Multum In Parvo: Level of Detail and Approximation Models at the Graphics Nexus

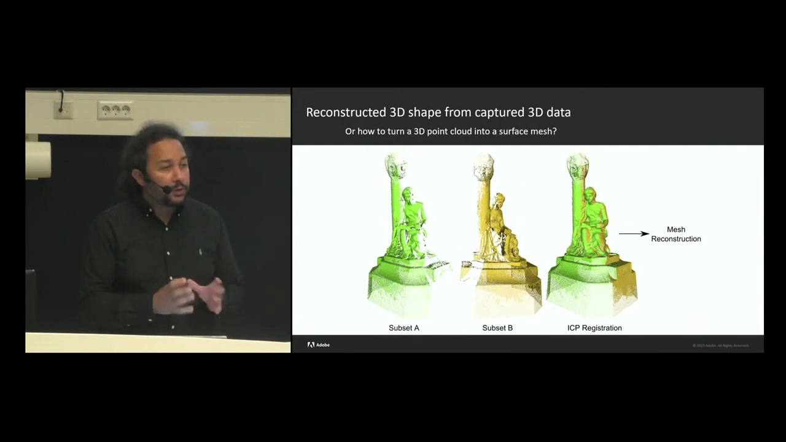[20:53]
It always starts by assembling together point clouds so that once registered the point clouds can lead to an input to a reconstruction algorithm.